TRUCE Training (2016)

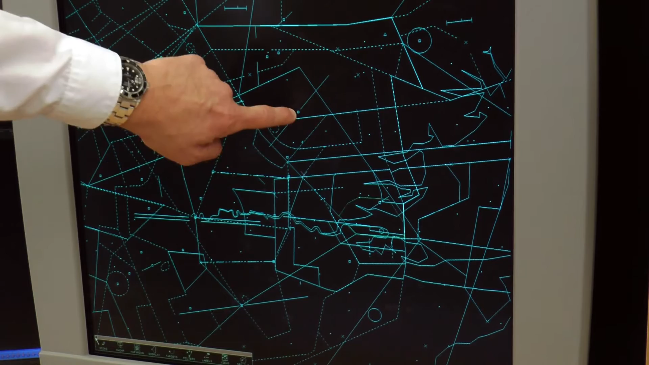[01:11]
down to London City and then down to Gatwick Airport. So that's a brief overview of the terminal control simulator and the airfields in the south of England.
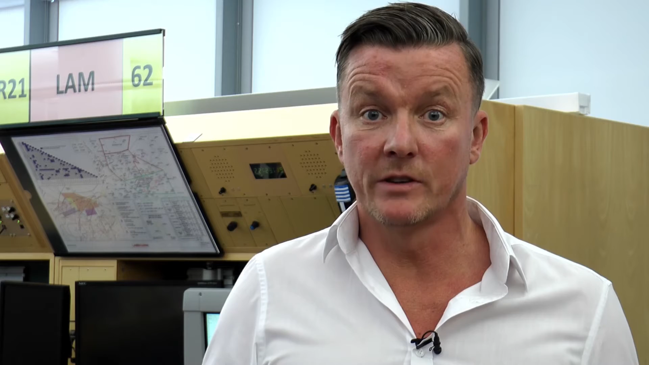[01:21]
Now let's go over to the other part of the simulator and the simulator pilots. So I'm now here with the simulator pilots.
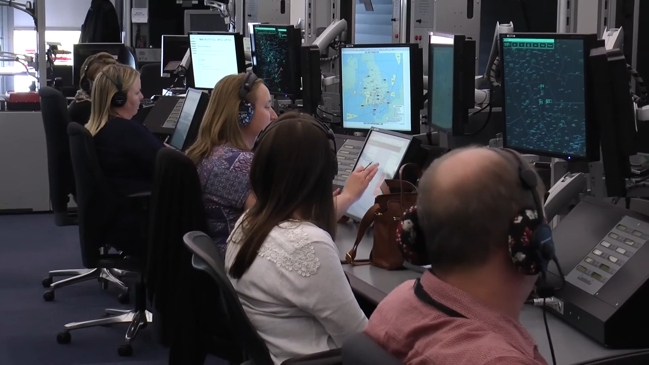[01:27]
I have to talk a little bit quietly because they're in the middle of a live exercise.
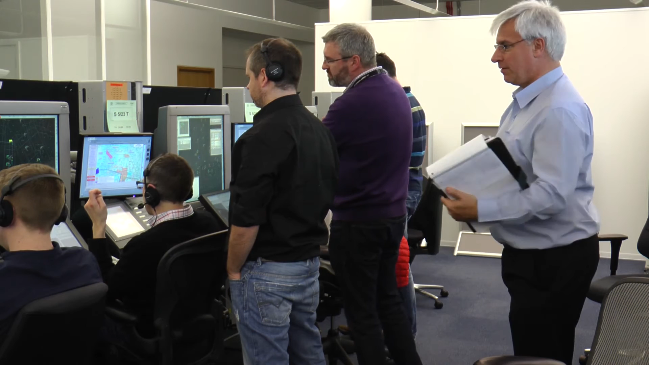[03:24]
We'll have a quick word of them later. They are going through several different emergency situations. Every controller gets tested as part of their license requirement.